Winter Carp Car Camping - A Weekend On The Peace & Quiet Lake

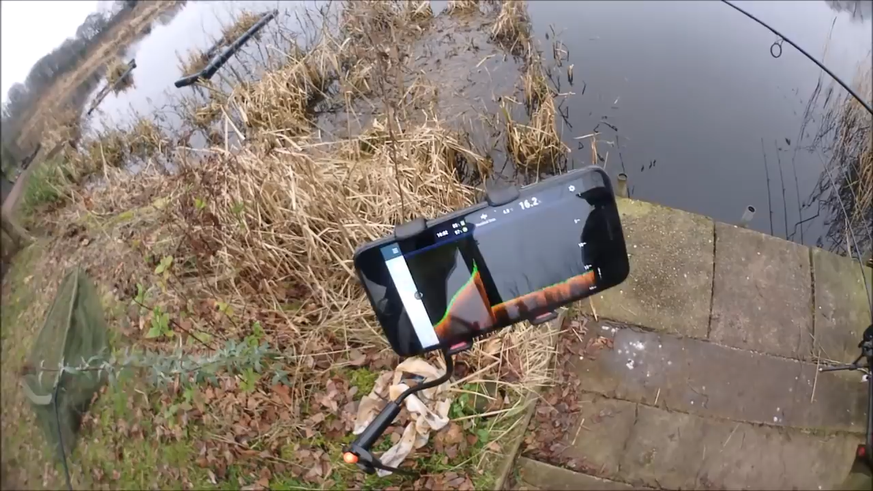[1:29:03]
It's empty. It's empty. There's no fish in this lake.
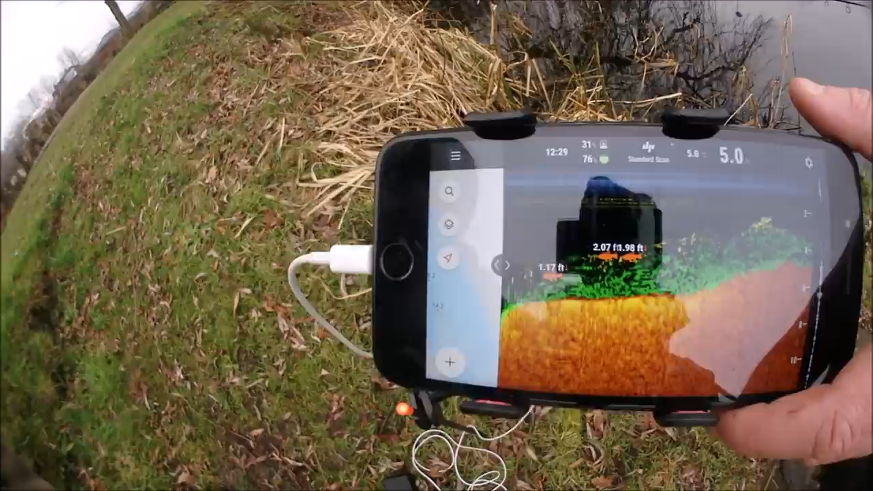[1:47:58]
There you go, look at that. They look like sharks. Could they be sharks?
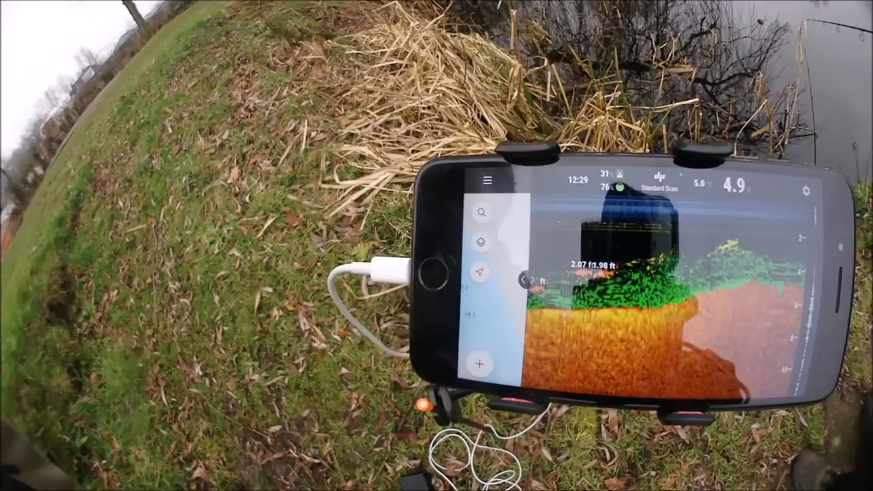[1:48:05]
Let's get my shadow in, who can see them. There you go. That's got all too shallow on us. Is it? Yes. Can you see them?